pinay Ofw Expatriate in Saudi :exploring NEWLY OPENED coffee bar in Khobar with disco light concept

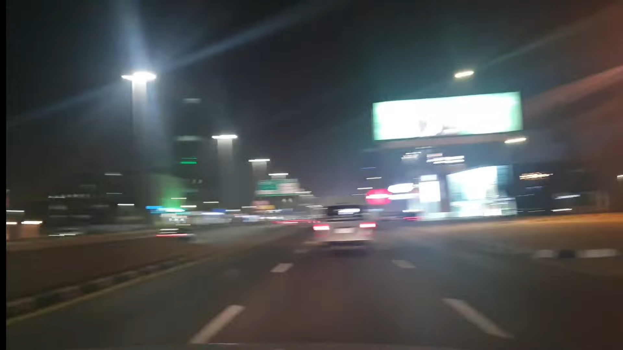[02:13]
Ito yung lagi na sa vlog namin ni Madam Hikaw sa umaga, pag-travel namin papuntang Alhasa. Ito yun. Panoorin nyo na lang yun. So, ito naman siya paggabi, guys. Sobrang ganda niya sa gabi. Mashallah. Di ba, Sir Benji? Yeah. Oo. Ayan, doon pa rin pala si Sir Benji nung last na vlog namin. Yung papunta kami dun sa ano, yung papunta kami, ano yung hotel yun, sir, na para tayong engot.
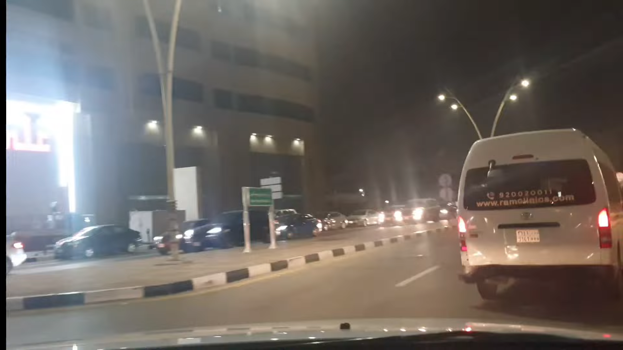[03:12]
Ano daw? Ano sinasabi mo? Oh, pinagsikitaan si ano? Si Google. Ayan na siya. Ang ganda, guys. So, greeny na ang Khobar, guys. Hindi na gaya dati. Kaso tag-init na. So, last winter na po.